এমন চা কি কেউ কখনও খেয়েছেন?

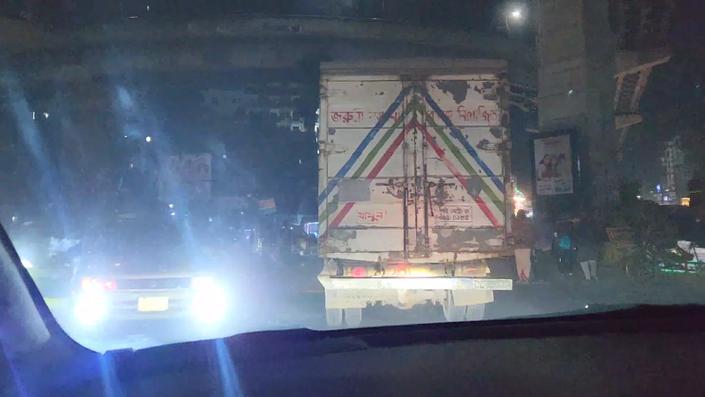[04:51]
এই টাইমটা তো মনে হয় জ্যাম নাই, না জ্যাম আছে এই টাইমে, মানুষজন এখনই তো বের হচ্ছে নাকি বাসায় চলে যাচ্ছে মার্কেট থেকে অথবা মসজিদ থেকে। মার্কেটে যাওয়া শুরু করবে সারা রাত।